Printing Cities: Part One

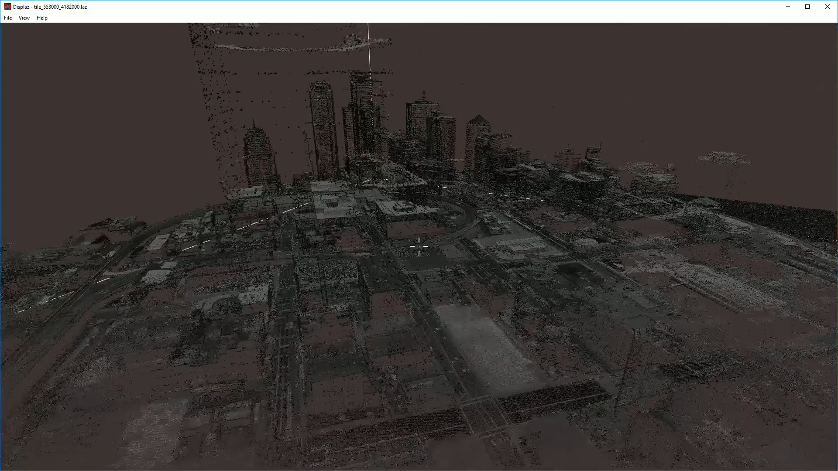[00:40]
and the second part will cover taking that 3D model, printing it and mounting it and the problems you encounter when trying to align and mount that many tiles at once.
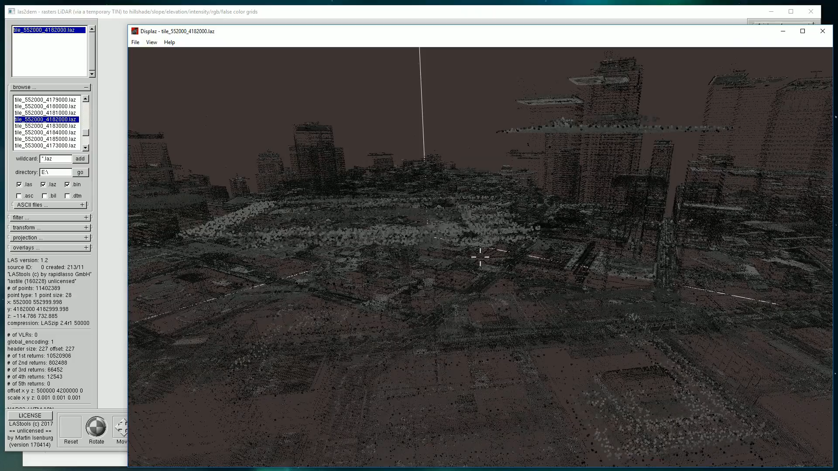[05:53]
And so our job is to take this raw point cloud data and turn it into a map of the heights. Imagine you're looking down on top of the data.
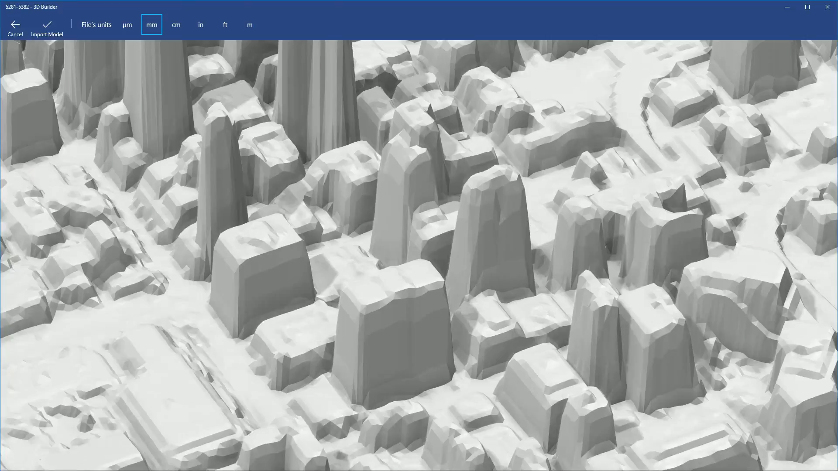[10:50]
LiDAR data is naturally noisy. It has errors that creep in from reflections and other things like that. And so occasionally you'll see random spikes of several meters high in the data.
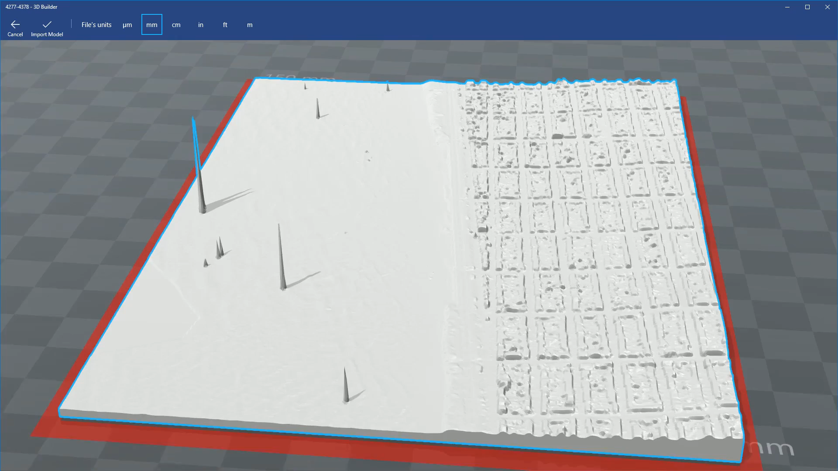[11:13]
Now there's one last thing it does, and that's a bit of a cheat. It takes all the height values and multiplies them by one and a half times, stretching the tile up while not changing the x and y axes.